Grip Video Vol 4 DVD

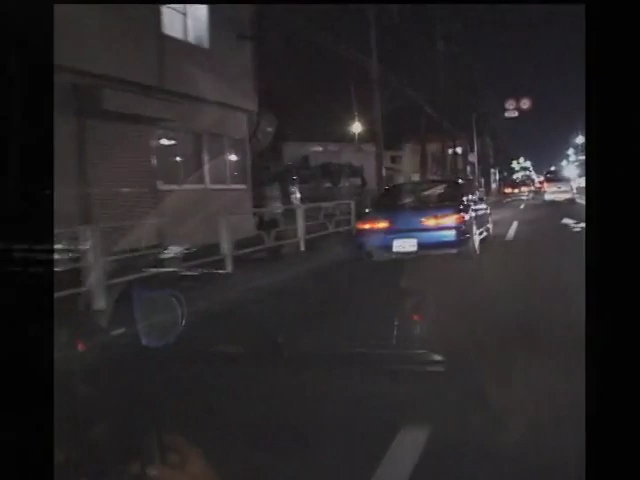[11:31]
Just left Bronzo's house, and we're heading out to meet up with
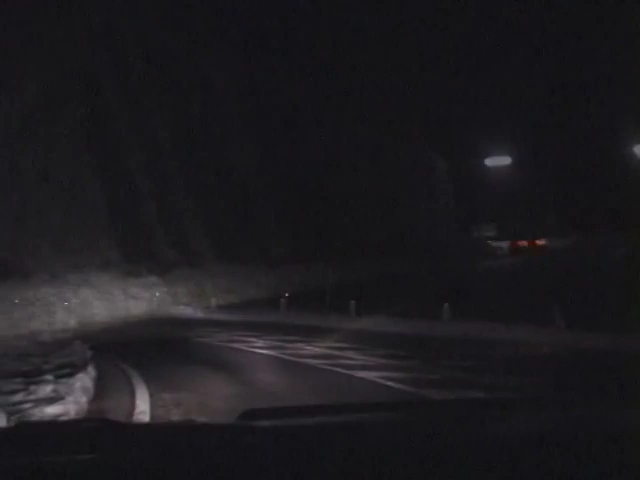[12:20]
What's going on, Randy? How slippery it was.
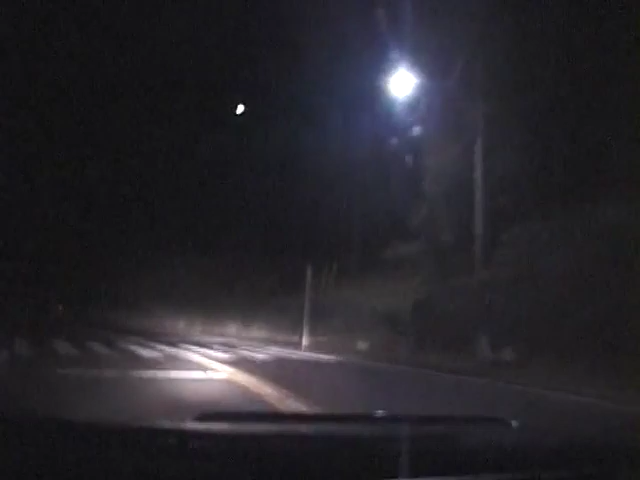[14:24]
last time he did that, spun out right there, that's how I wrecked. Oh, yeah. He spun out and then I clutch kick coming up.